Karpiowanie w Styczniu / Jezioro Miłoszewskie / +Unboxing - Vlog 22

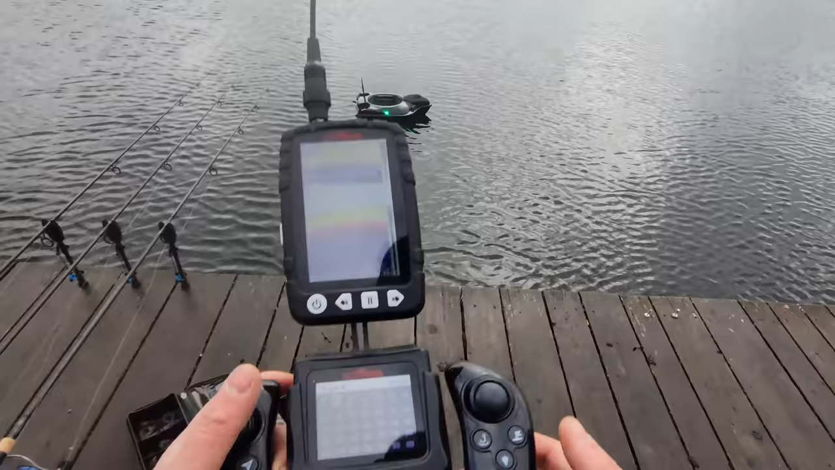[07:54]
Sprawdzam sobie teraz słódkę. Tak jak widzicie, temperatura wody 2 stopnie. Także jest kozak. Zapiszę sobie tutaj pozycję dom przed pomostem.
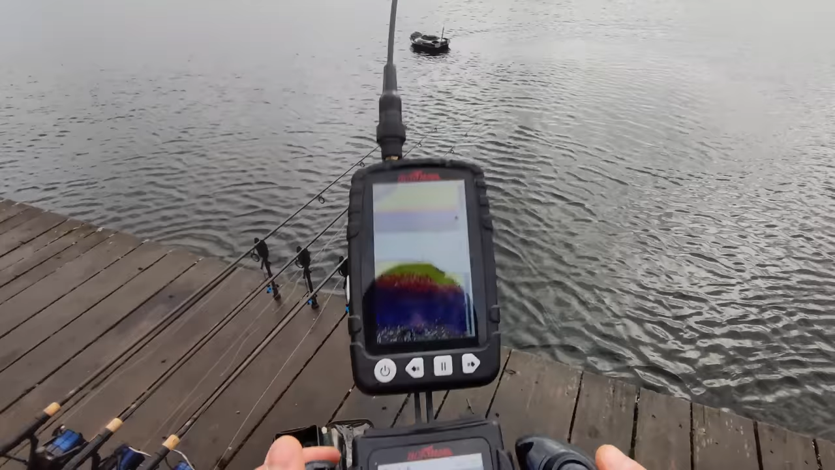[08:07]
I co do zestawów. Nie mam zamiaru tutaj, wiecie, teraz sondować.